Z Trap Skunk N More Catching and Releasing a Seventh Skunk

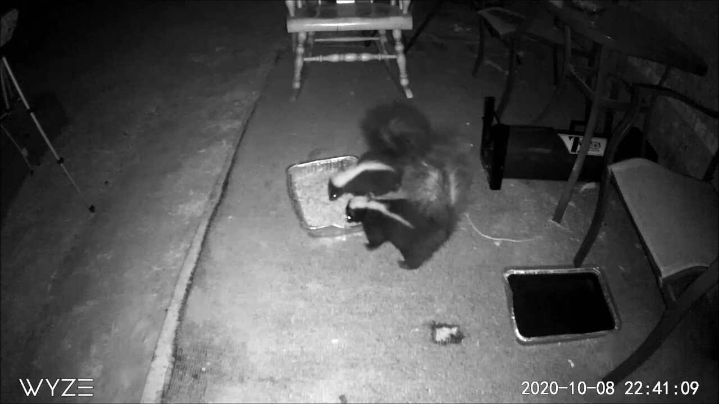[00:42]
It kind of starts on its head and it kind of V's and goes halfway down their body. I'm going to refer back to that in a minute, so just notice that. Then, look at here, an opossum shows up.
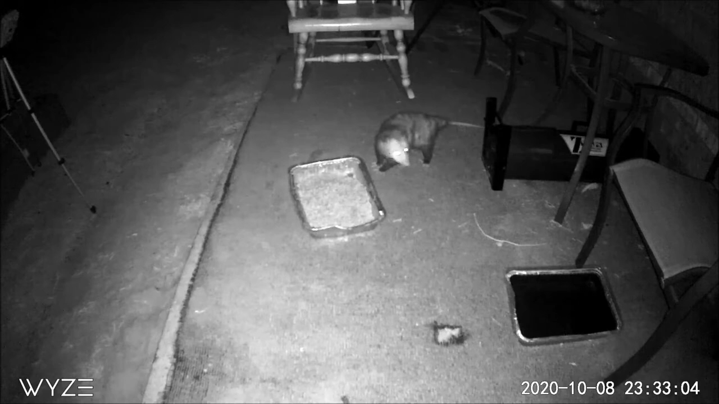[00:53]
Man, that's, I've already caught three, so I still got them out here. Then this guy shows up. Now, look at the stripe on his back. This starts on his head, goes all the way down his sides and up his tail. So, that tells me I've got at least three more skunks and a opossum out here.